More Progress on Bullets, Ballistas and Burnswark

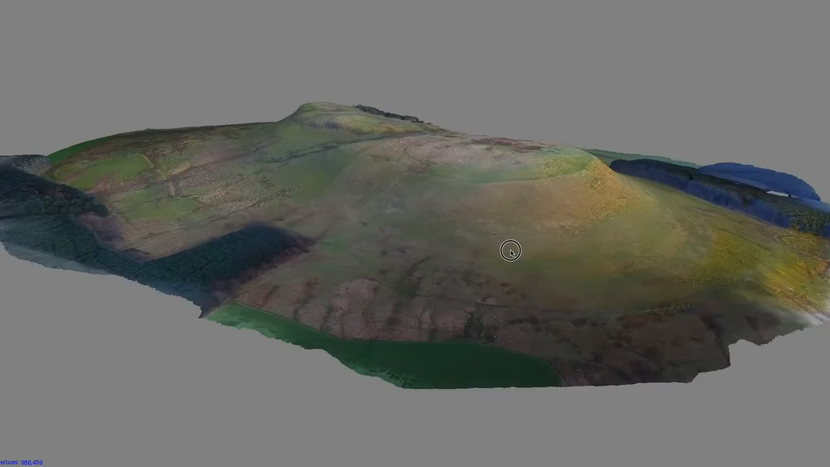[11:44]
using aerial photographs and you can see that the best place to
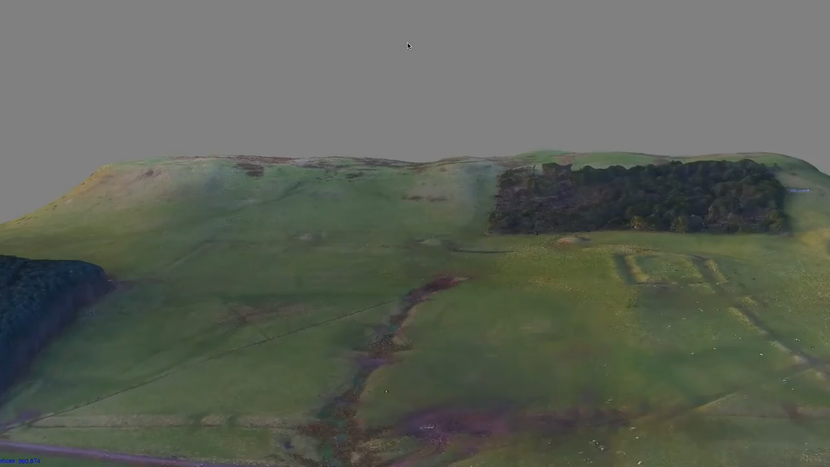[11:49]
assault this hilltop is directly from the south